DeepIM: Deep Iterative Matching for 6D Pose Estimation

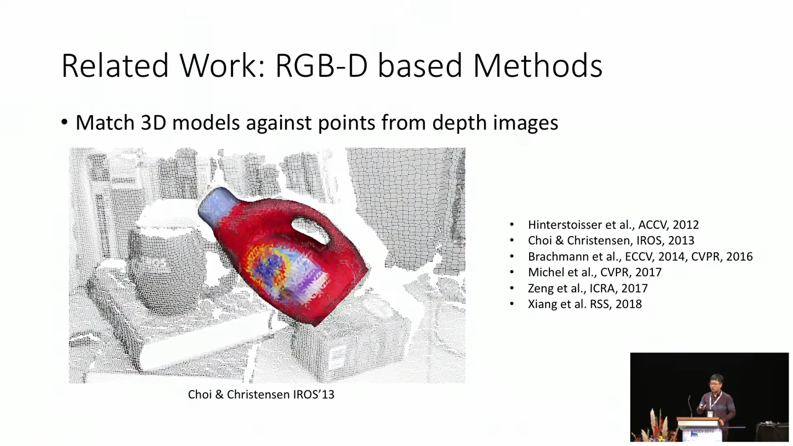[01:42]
There are many recent papers having excellent performance on this task by using not only RGB images but also depth images. However, compared to regular RGB cameras, depth cameras have limitations with respect to the resolution, field of view, frame rate and limited depth range, making it very difficult to use in various settings.
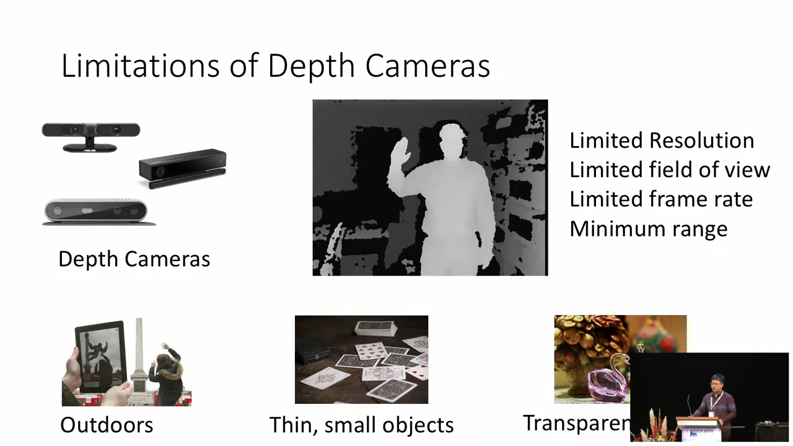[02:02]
Additional limitations are outdoor scenarios, detecting small, thin transparent or fast-moving objects.
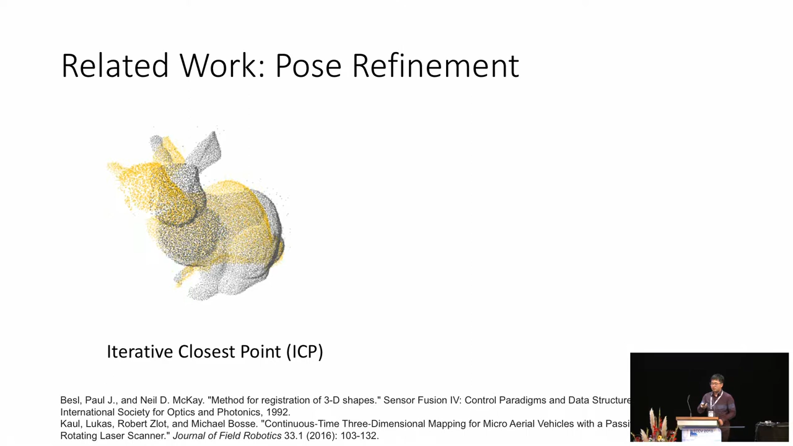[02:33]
When depth images are available, most methods use the iterative closest points algorithm, SAP, to refine their pulses.
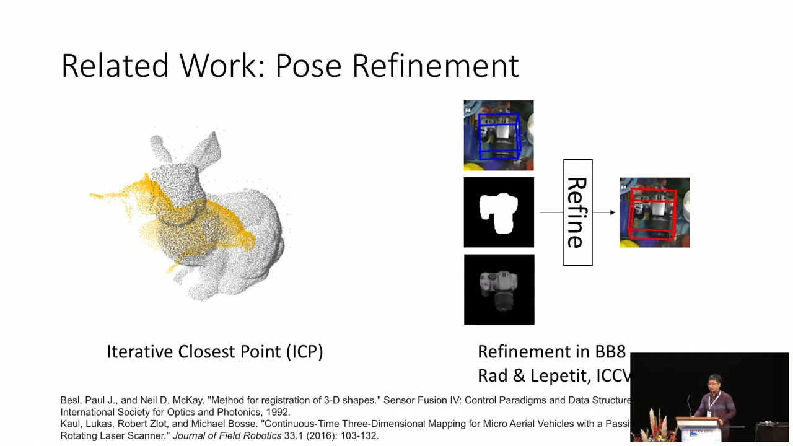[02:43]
For RGB-only methods, given an initial pulse estimate, a synthetic RGB image can be rendered and used to match against the target input image. However, on the line-moder dataset,